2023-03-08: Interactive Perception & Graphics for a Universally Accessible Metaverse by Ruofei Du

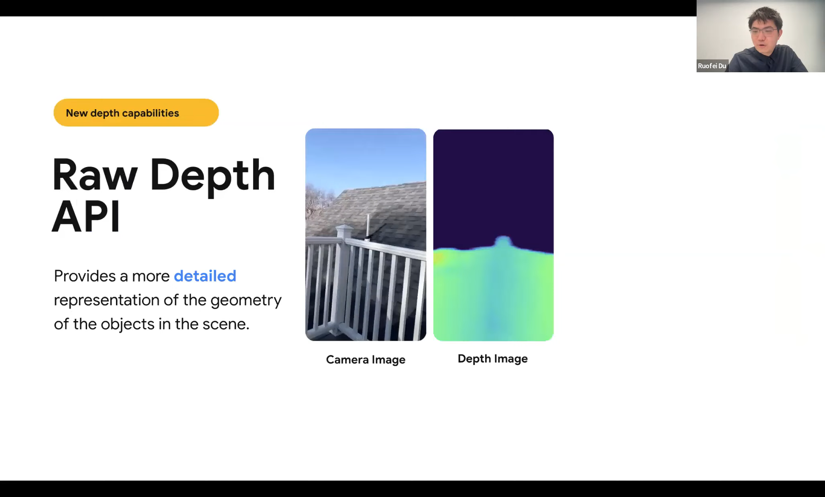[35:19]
Recently, we also provided the raw point clouds, and you can tap on the physical world and to anchor arrows onto the physical objects directly in team viewer.
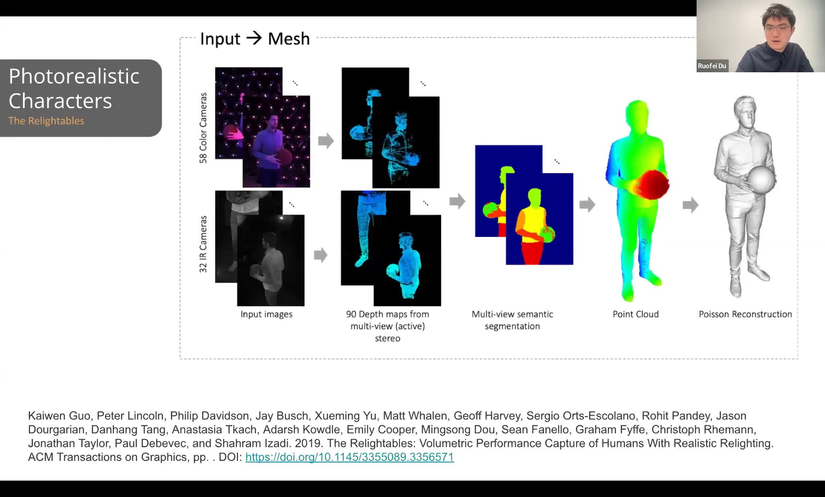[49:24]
Like we were using input images, estimating the depth map, Poisson reconstruction, and point clouds.